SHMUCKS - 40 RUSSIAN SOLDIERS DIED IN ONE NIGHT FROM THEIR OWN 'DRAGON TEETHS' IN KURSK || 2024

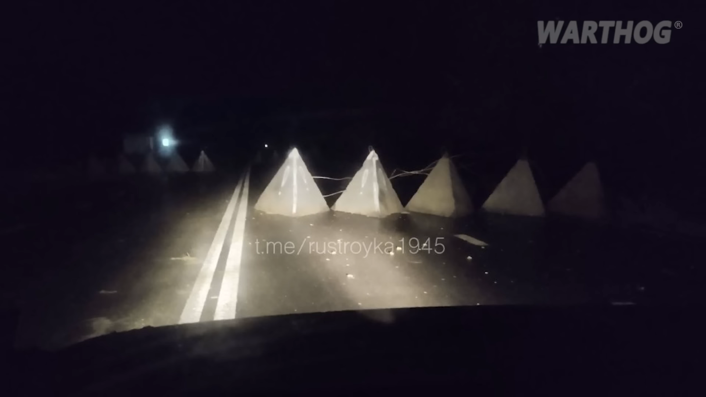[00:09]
Fun and Russian incompetence always go hand in hand. Russians are installing dragon's teeth on roads used by supply vehicles. Smart idea, but it is not working as intended. In the Kursk region, dragon's teeth were placed on evacuation routes used by Russian forces, causing vehicles speeding at 150 kilometers per hour to crash while fleeing Ukrainian FPV drones. Russian channels claim that there are no markings and no warnings.